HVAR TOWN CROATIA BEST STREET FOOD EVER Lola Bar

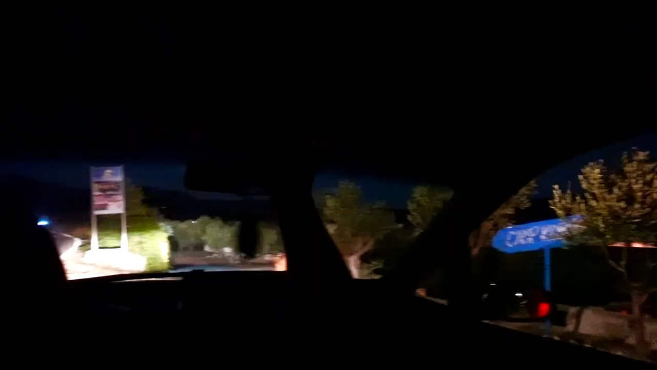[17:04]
A minute and hang on 2 seconds. So yeah, there we go. We're back at a camping and 15 euros from
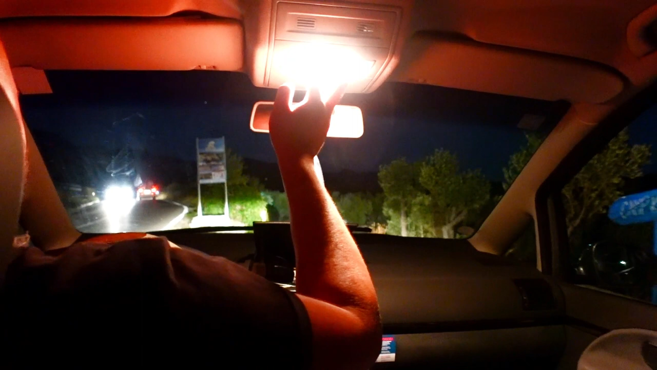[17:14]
the center of Hvar back to our camping. That's amazing. We're gone.